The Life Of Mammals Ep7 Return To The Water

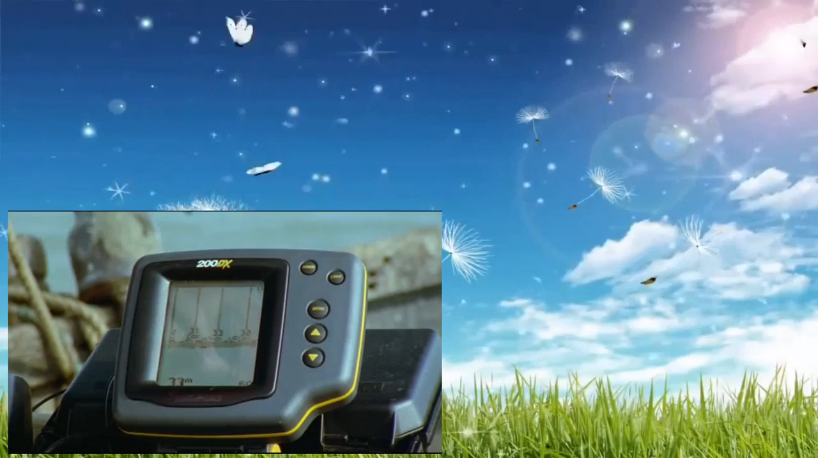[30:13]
There they are. Shows the fish, somewhere out there in the murky water. River dolphins use sound in exactly the same way.